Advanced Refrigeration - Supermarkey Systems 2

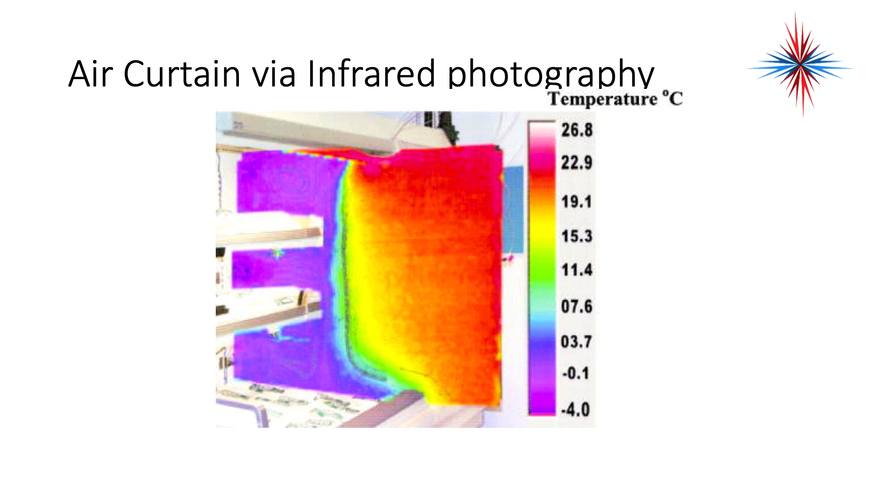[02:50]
On screen: scale top 26.8°C, scale bottom -4.0°C
Okay, that is an area of air that is blown down from the top of the display case and sucked back in at the bottom. You will see to the left, you have blues and purples. That is cold temperature. To the right, you have the warmer outside temperatures. The evaporator and fan are typically mounted on the bottom of the case.